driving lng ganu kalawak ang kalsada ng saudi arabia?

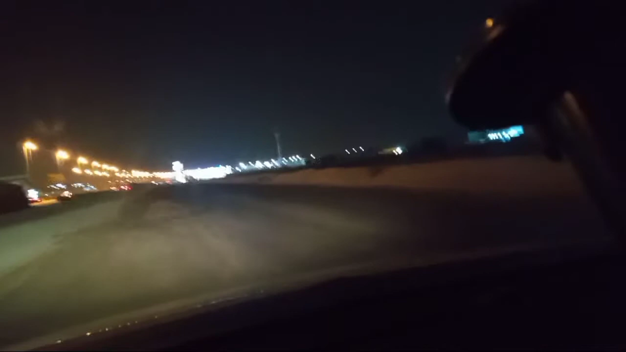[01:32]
So guys, dito sa Saudi Arabia Maganda nga sila dito sa Saudi Arabia guys May traffic din siya pero hindi namang dahano ma-traffic Katulad dito ang pag-magaya dito guys Wala ganyan sa sasagyan So, natutok na lang ako mag-mandrive sa sasagyan Tulad niyo guys sa nasasagyan, hindi ko lang mag-sasagyan So, yan Pero, ito lang din Sa mga isaplate nga naman yung mga mag-sasagyan Pero, meron na patigat-digat din tayo May may Ah,